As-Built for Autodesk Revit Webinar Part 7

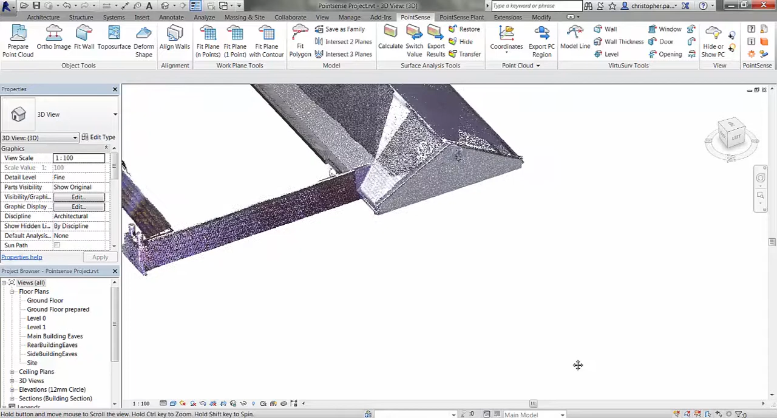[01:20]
So in this tutorial we're going to be looking at the work plane tools and the model tools in the PointSense ribbon. First of all we're going to use the fit plane with a number of points tool. So I'm just going to select that and make a couple of picks on this roof now. And just press the escape key. Now what we get is obviously this window that appears.
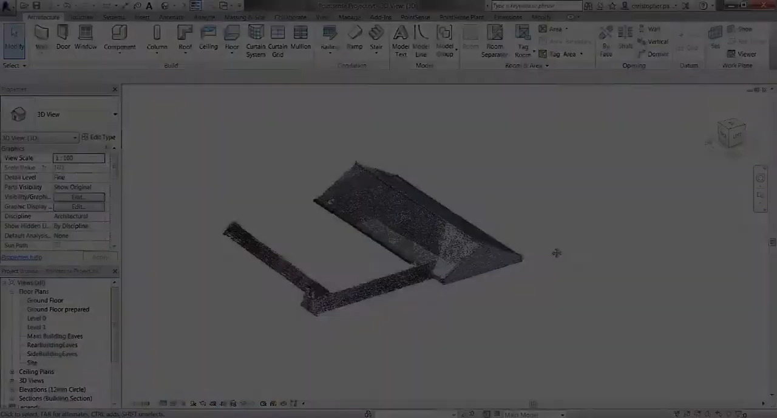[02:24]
So we're now going to look at using the fit plane with contour command. On the front slope of the roof. We're just zooming on this now. Now the first thing we do need to do is auto measure the parameters of the point cloud itself. To give us a noise value and a sample width. We can do this in the fit plane with contour command. You see this auto measure tool here. Now we just need to make three selections on the roof slope itself. What this is going to do is take a slice thickness
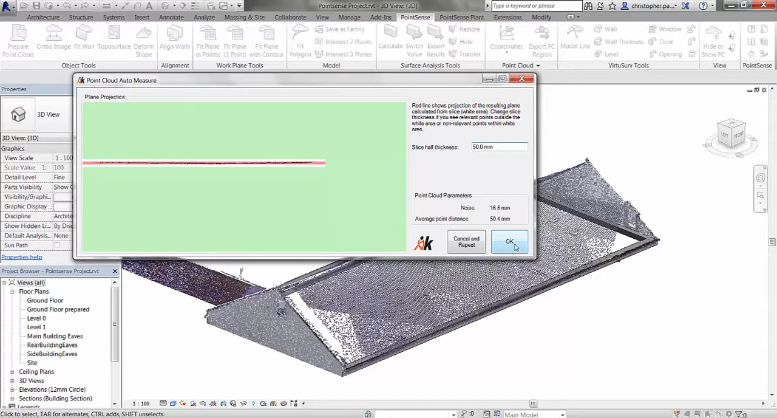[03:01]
and give us a noise value and an average point distance. With which to use this command. So I'm just going to click ok here. Now you can see this has populated these fields. So what we can now do is change the smooth and slightly. To make it match the average point distance. And we can change the sample width down a little bit. I can then give this reference plane a name. So I'm just going to call this one main building front slope. And just click start. And I just need to make one selection on the roof itself.
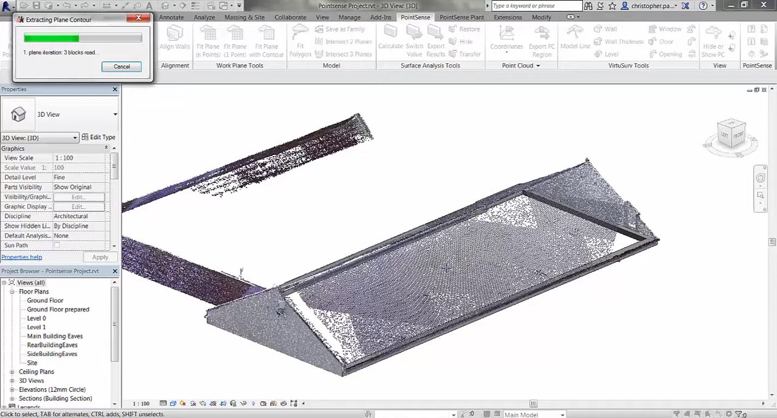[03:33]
And this is going to generate a contour or a plane using those results. So it's now generated a contour and we have a 5.3mm deviation on our plane.
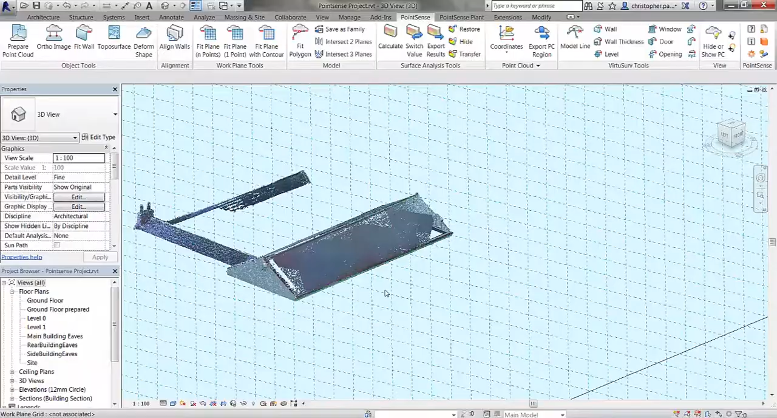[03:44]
If I just hide the point cloud off.
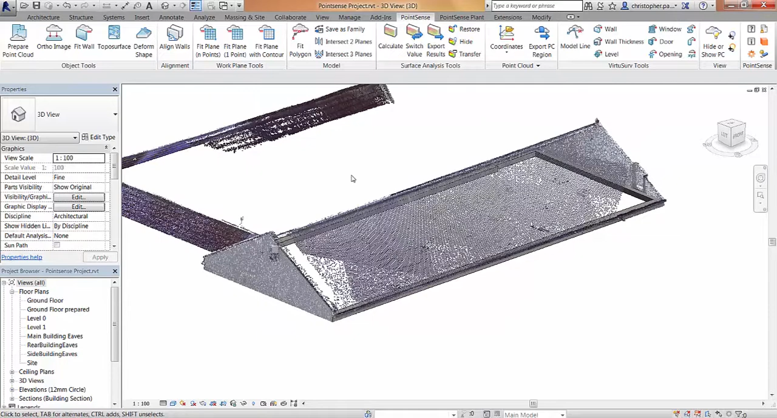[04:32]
To generate a very accurate wire frame of the roof. So the first one we're going to look at is intersect two planes. Now we can do this using the reference planes that we've created. Or named reference planes. We can also do it using the plane of a model element. Or picking a face. But we're going to scroll down now and use the main building front slope plane.
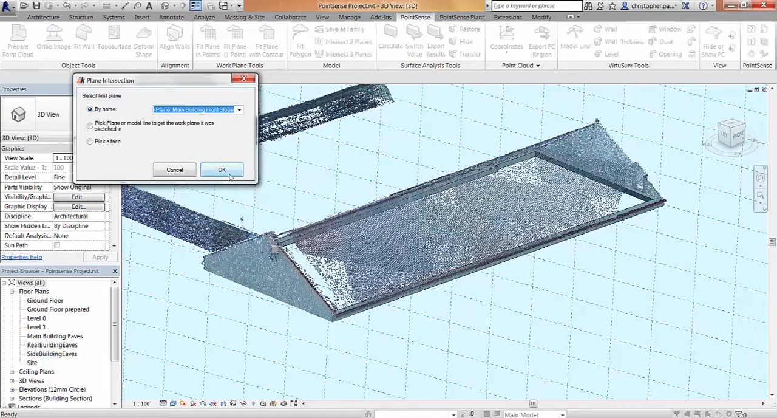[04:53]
And click OK. And for the second plane we're going to choose main building rear slope. We're going to click OK again. And now you'll see if I just hide the point cloud off. What this has done is this has generated a model line at the intersection between these two planes.
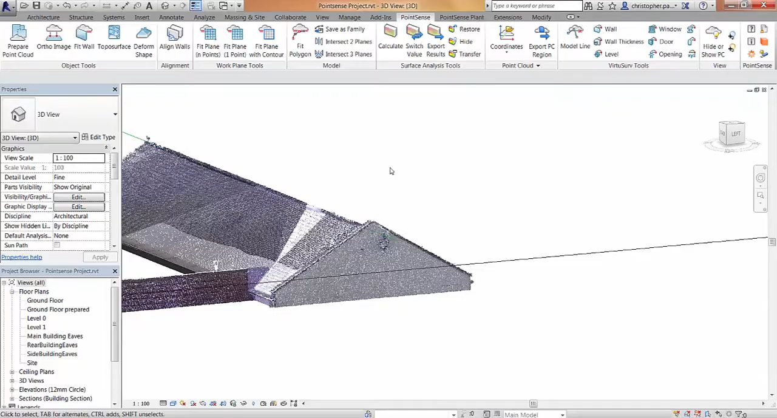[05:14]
That's a very accurate position for the ridge line of the building.
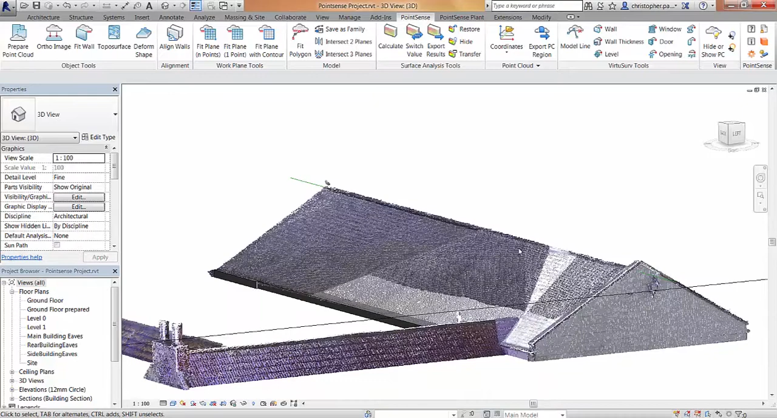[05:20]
OK so that's two planes intersected. But to do this in a more efficient manner it would be better to use the intersect three planes command.
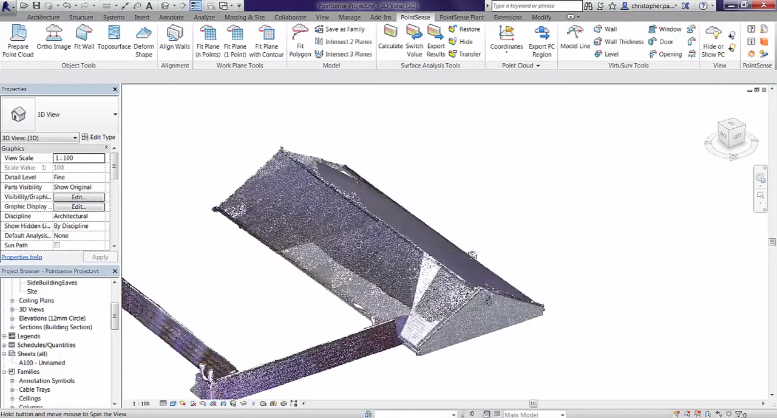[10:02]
If I bring the point cloud back in. And run the calculate tool. And I'll just speed this part of the video up. To give a result. You can see the type of result that we're getting from this now.
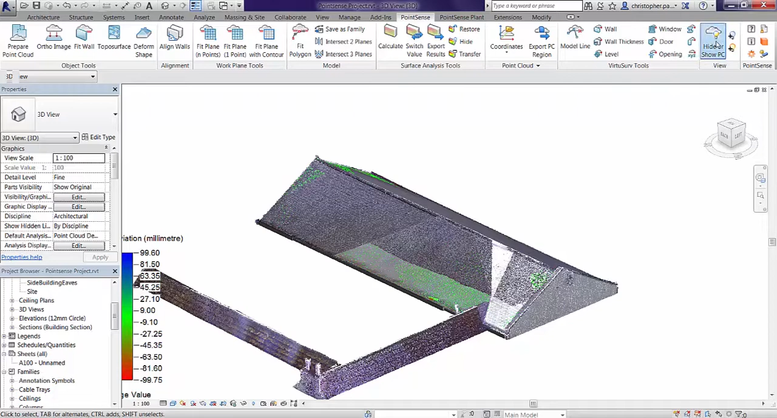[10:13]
So we've got very, very, very small errors. On the model.
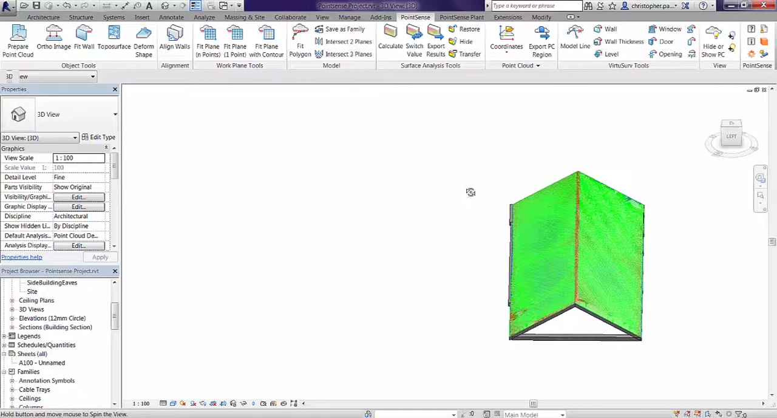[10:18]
And we're quite happy that this is millimeter tolerances.
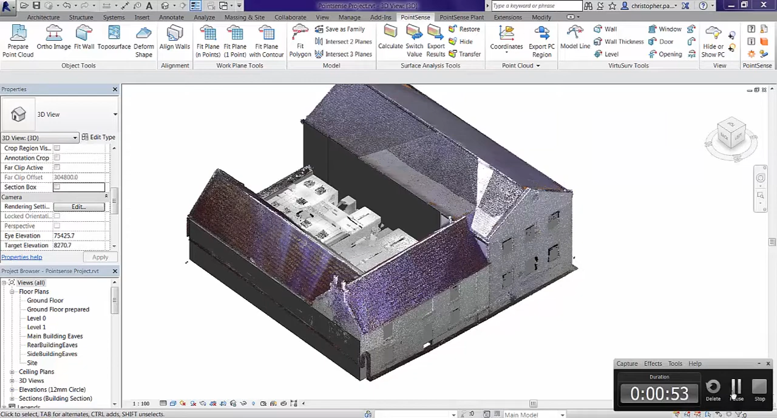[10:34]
For each of these slopes. So the first thing I'm going to do now. Is model the ridge line.
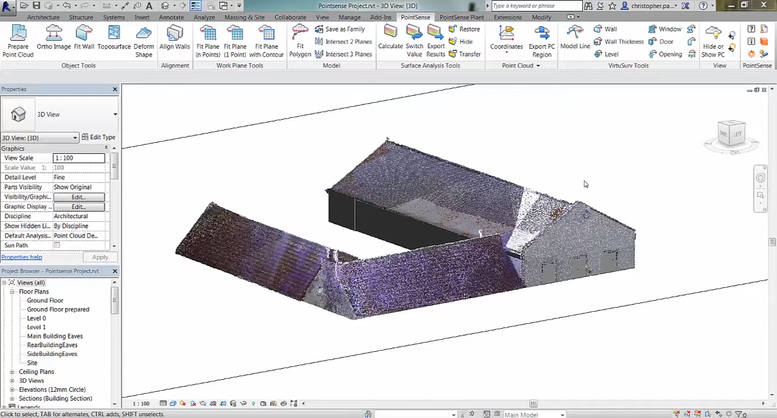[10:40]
And I'm going to use the intersect three planes command. To use the side building front slope. And the side building rear slope.